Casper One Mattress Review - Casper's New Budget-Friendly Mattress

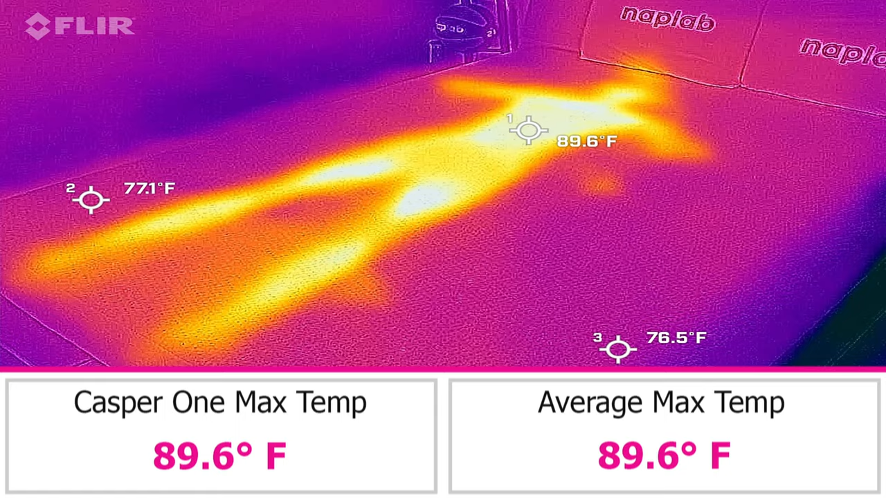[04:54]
In our objective temperature testing, we measured a max surface level temperature of 89.6 degrees, which is about average.
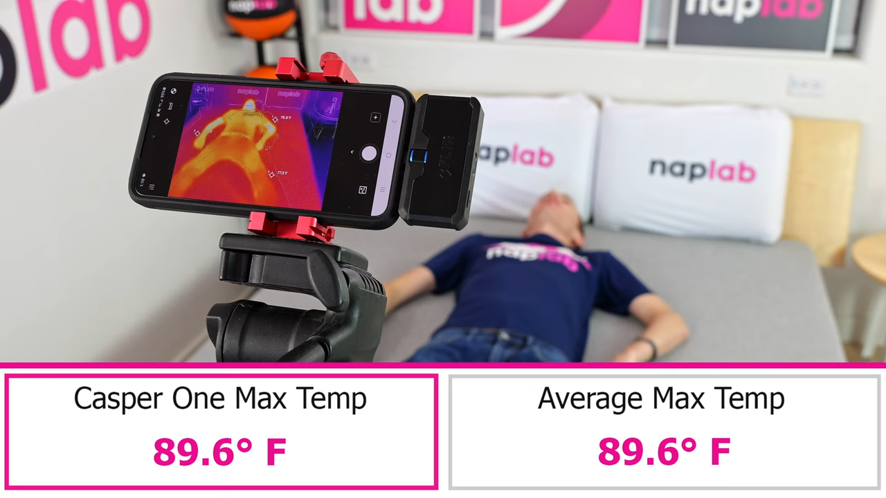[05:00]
For many sleepers, the Casper One will be cool enough to not be a serious issue.